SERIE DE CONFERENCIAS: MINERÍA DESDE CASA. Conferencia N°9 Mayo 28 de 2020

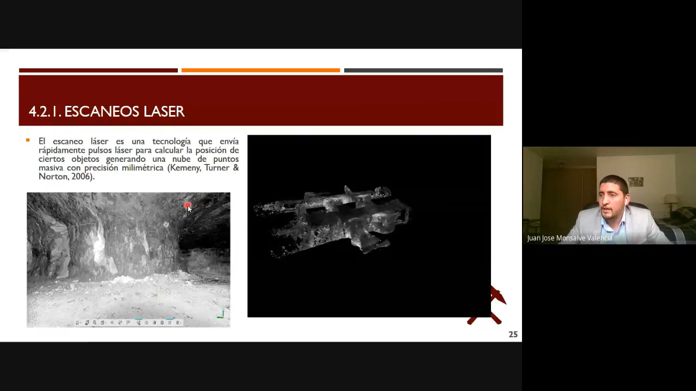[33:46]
mirándose un pilar en uno de los de los túneles que nosotros analizamos de las ventajas permite cubrir grandes áreas en poco tiempo permite
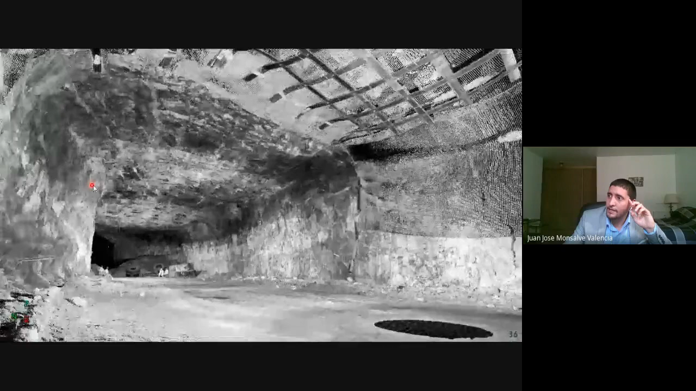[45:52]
entonces pues todo eso se puede utilizar si yo quiero saber cuántos pernos están utilizando en mi frente todo eso se puede contar también se pueden ver digamos
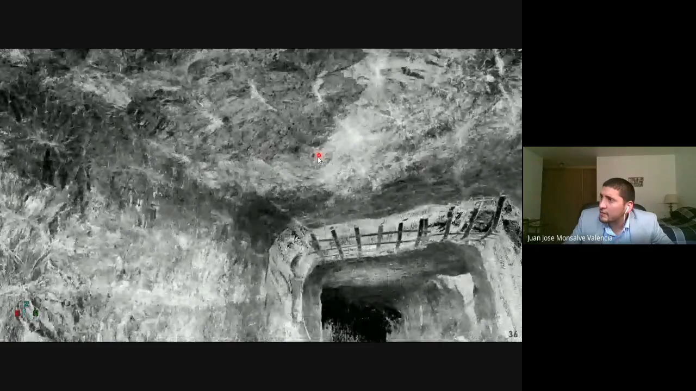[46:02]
algunas marcas del desabombe mecánico que hacen y es muy buena la información pues que nos da sin embargo pues las limitaciones
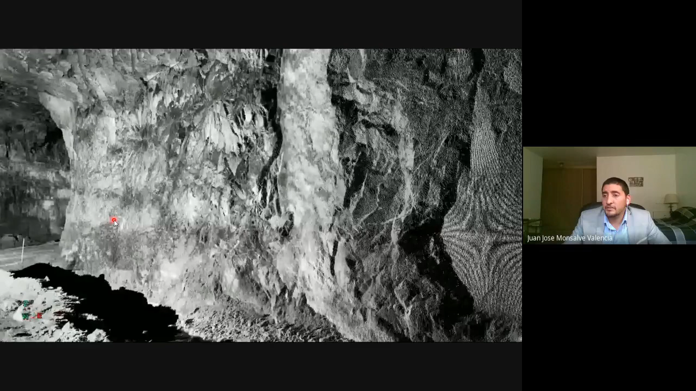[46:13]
es uno no puede escanear toda la mina porque pues eso requiere un costo computacional en cuestión o en sentido de la memoria muy grande ¿cierto?
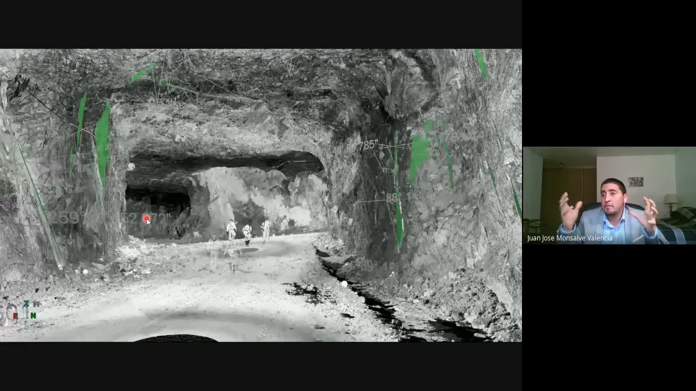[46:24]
entonces tiene uno que pagarle ya sea a Amazon para que le guarde a uno todos esos puntos que en realidad no me van a decir mucho ¿cierto?
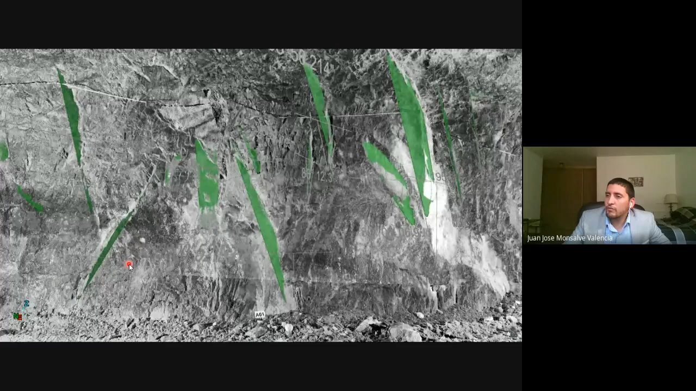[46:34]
y aquí también esta última imagen me está mostrando aquí estas discontinuidades que nosotros mapeamos manualmente en la siguiente parte que es el mapeo virtual de discontinuidades